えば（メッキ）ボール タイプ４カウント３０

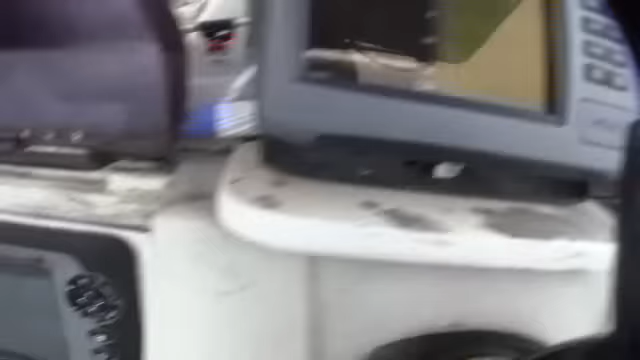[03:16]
目に入る、あ、ここでこれですね、これこれが、メッキボールです。